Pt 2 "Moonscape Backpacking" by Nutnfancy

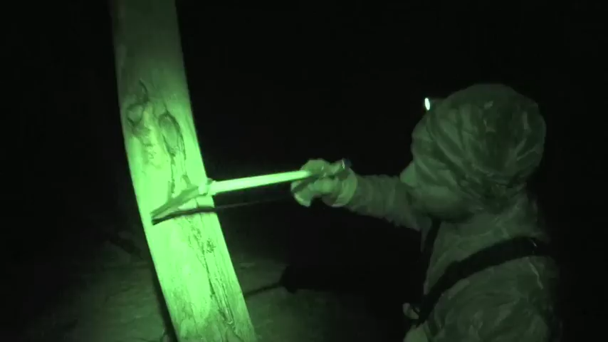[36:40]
The beauty of good woods tools like these is you create your own fuel wherever you find it. When you're tool limited, don't have a saw, don't have a big knife, just going to go with a small blade. You're walking around looking for targets of opportunity. And they're out there, just got to find them. You're calorie limited, time limited like we are here at 11.30pm at night. Yeah.
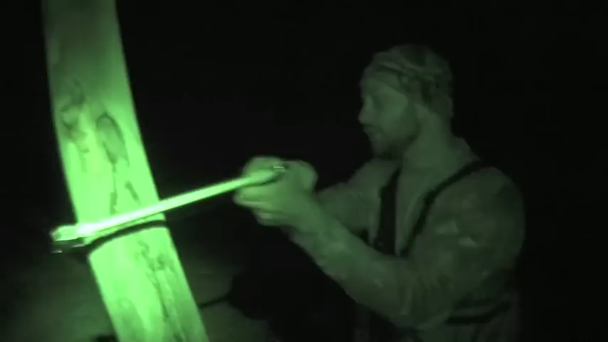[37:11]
At about 9,500 foot elevation. You generally don't have the time. Alright, hang on. I want to give you a push on this. There we go. Yeah, that probably ought to go.
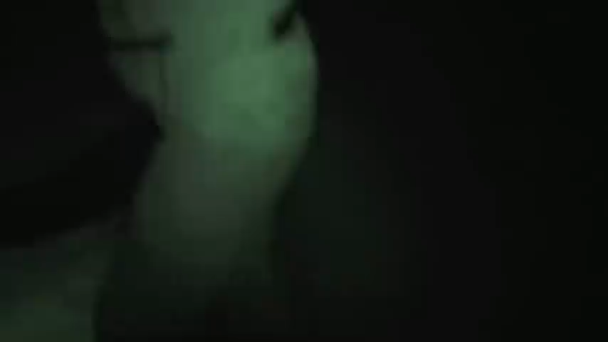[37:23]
Alright, you want to give that a... Careful if that doesn't snap back to you, Crockett. Hold on.
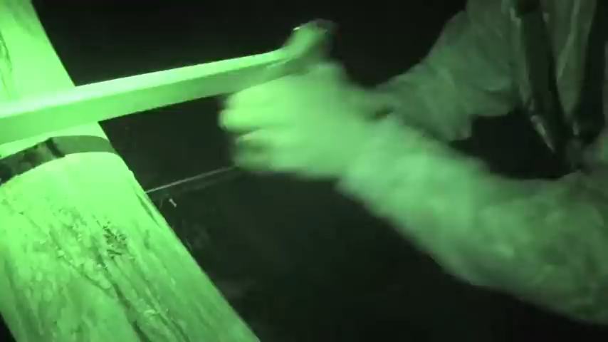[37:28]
Let me think about this. That's going to come out and go right where my foot is.
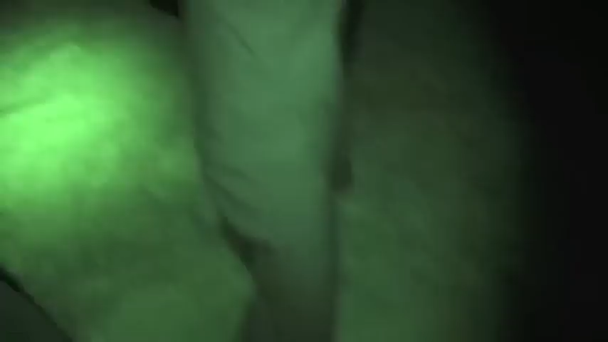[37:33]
So, let me restage. Take your blade out, Crockett, and let's push it.
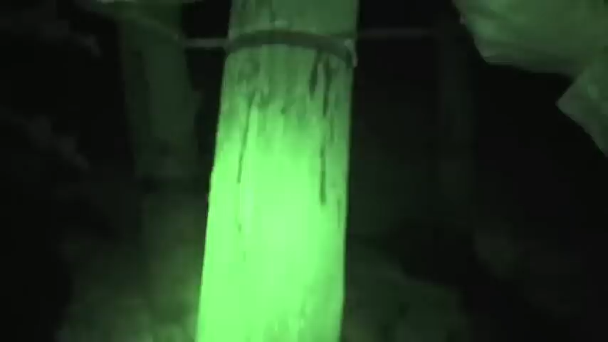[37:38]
Both of you and I push it that way. But come to the other side of it.
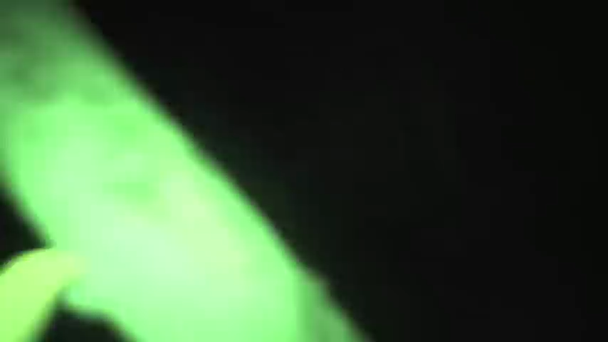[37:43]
Let's push it this way, okay? Got you. One, two, three. One, two, three.
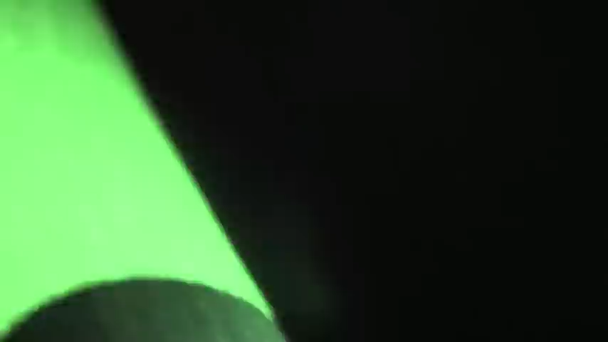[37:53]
Jeez, it's caught up there, isn't it? Yeah, it's caught pretty good.
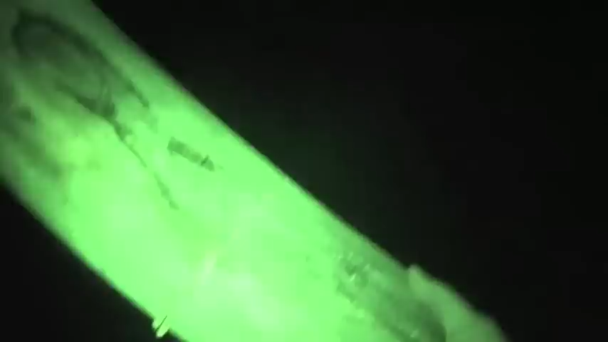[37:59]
Alright, I've got to put the camera away.
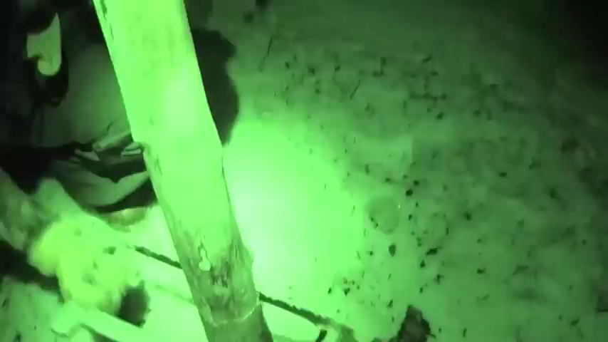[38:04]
We're cutting a push stick for that big ol' log so we can push it out of the way without getting damaged.
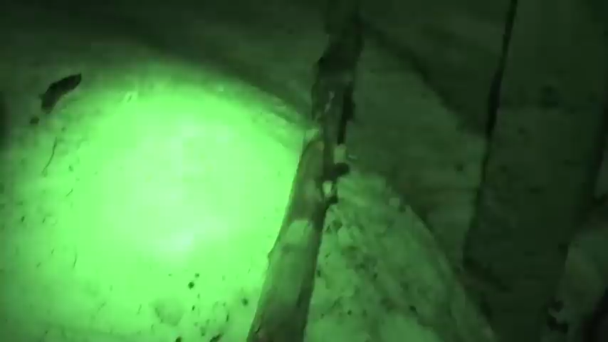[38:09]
What are you saying about this size? That's something you could probably notch out.
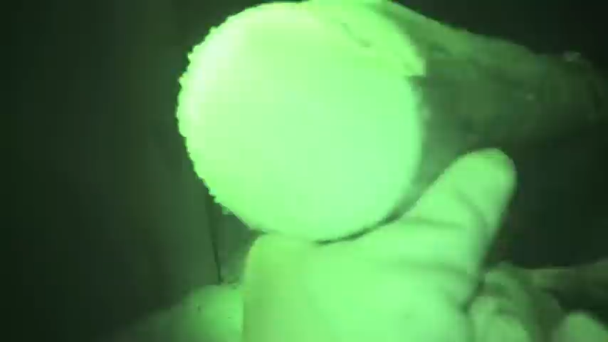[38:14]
Yeah, agreed. You could work on that. That's about the size we'd attack with that small blade. Yeah, yeah.
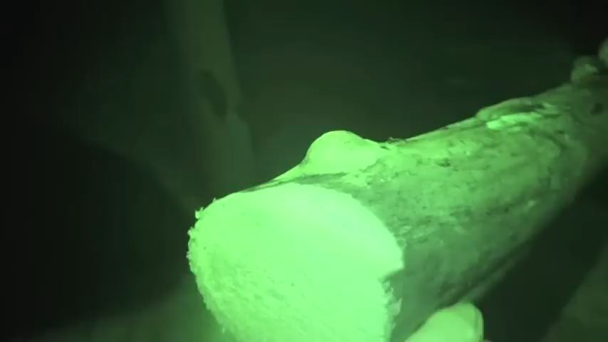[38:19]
Alright. I'm going to have to help Crockett so I can't film it.
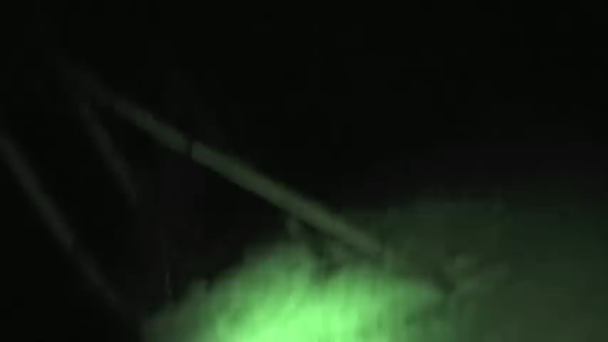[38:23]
We're going to put that push stick, push that out of the way.
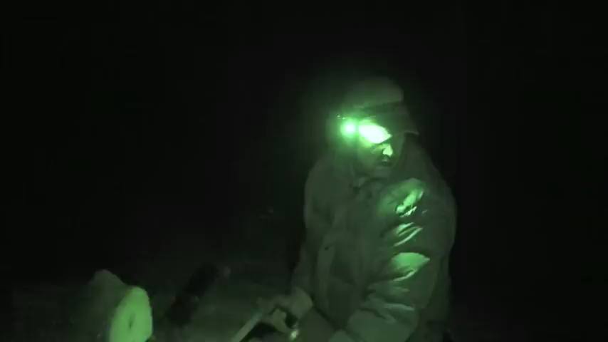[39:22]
Alright dude, I'm going to mark this with a beacon of the TK-15. Okay. And then it actually doesn't have a beacon, it has a strobe.
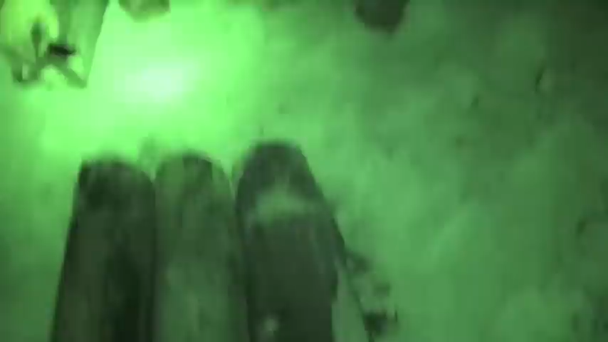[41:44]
I say, you know, I picked up some of those squirrel shavings. And we can put down a piece of your plank on there.
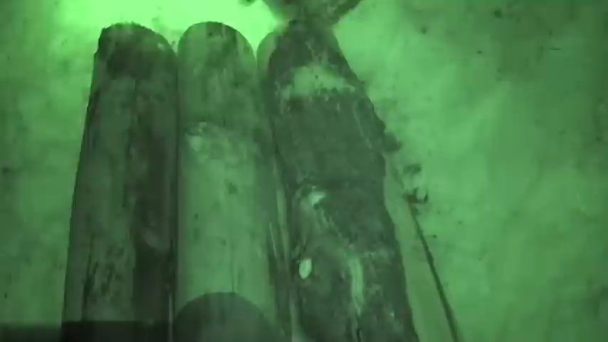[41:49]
Yeah. See if you can fire them off with flint.
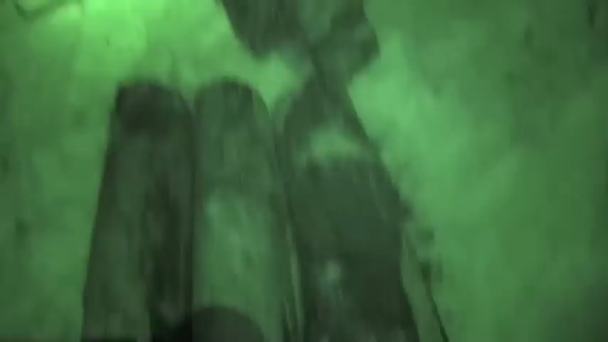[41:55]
I think it's going to be a long shot myself. Just give it a shot and see what happens.
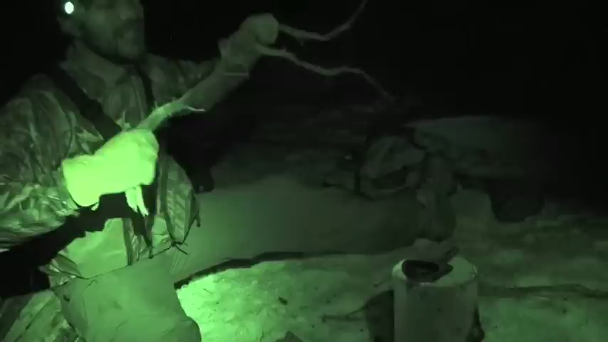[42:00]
I'll do it. I got a blaster with me. A flint and steel blaster that does pretty good from survival technologies, I think.
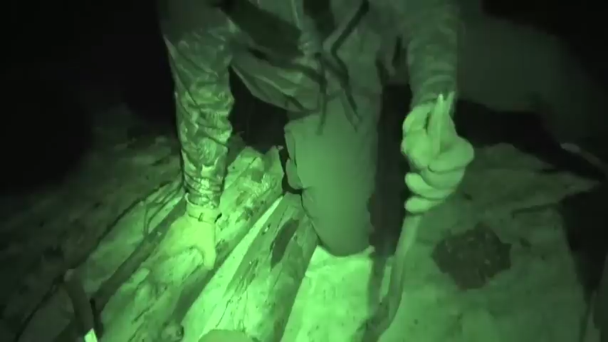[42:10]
You want to do a fuzz stick? Uh, you know, I think I'm just going to get some shavings off this. Okay. And, uh, maybe use some of that squirrel stuff too.
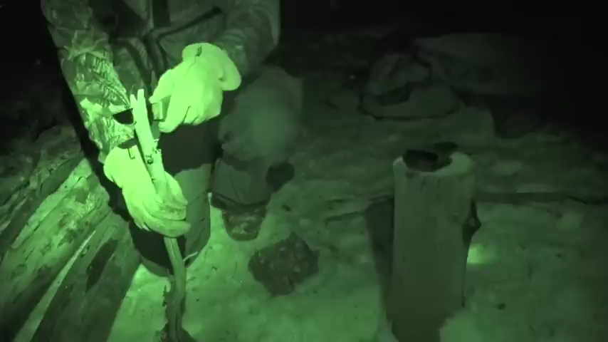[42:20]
Alright. Oh, I like this. That's good review footage right there. There we go. We'll just kind of take this. Oh, that's all you're doing? Plus. Just now I was getting excited.
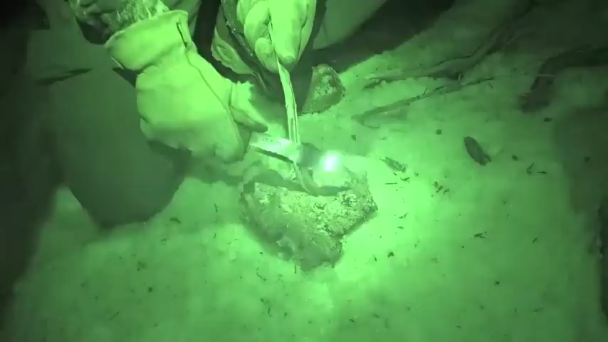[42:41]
That is more of bushcraft in the hands of Crockett 20. We'll see what happens here. Making some shavings. I like it.
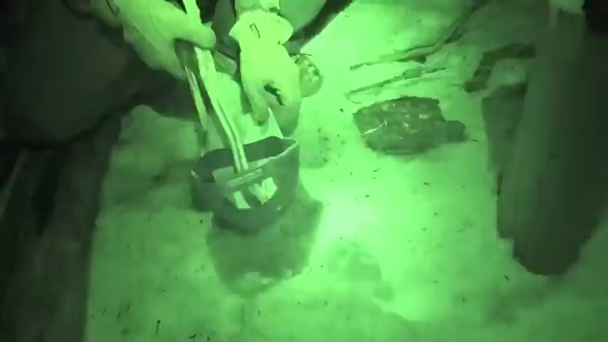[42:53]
You know what you ought to use is this plank over here, dude. Look at this. That plank we got is bone dry in the middle of it. Oh, nice. That's what I would split. We'll pretend we found it at a nearby lumber mill.
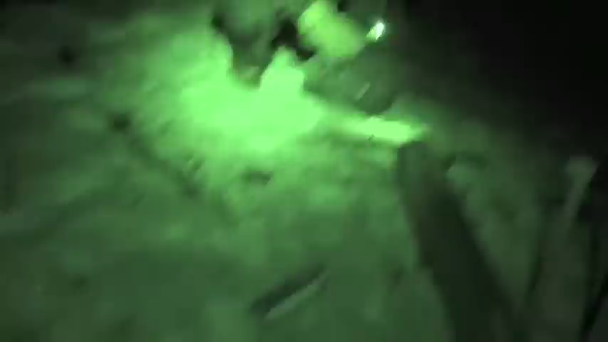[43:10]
No, I'm saying I would split off of that. Oh, get my shavings off of this. Yeah, I would split off of that because that was really dry on the interior of that log. I think I got you.
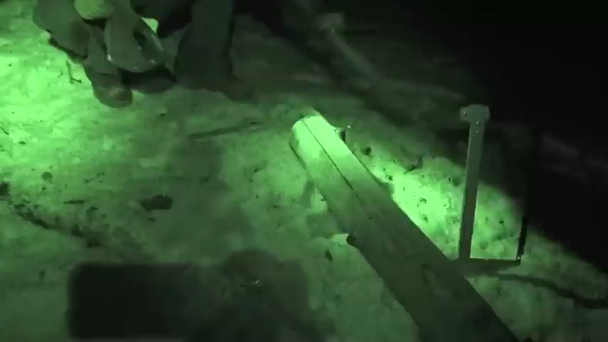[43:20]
That's kind of cheating though, kind of, huh? Yeah, you know what? Let's stick with it.
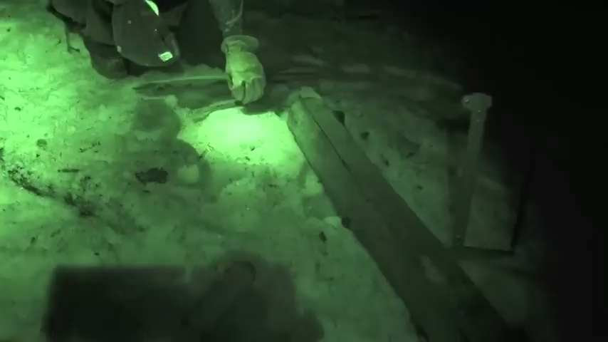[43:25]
Your method? It's just for the fun exercise. Okay. Just for the fun of it. Let's see what happens. We've got other candidates over here as well.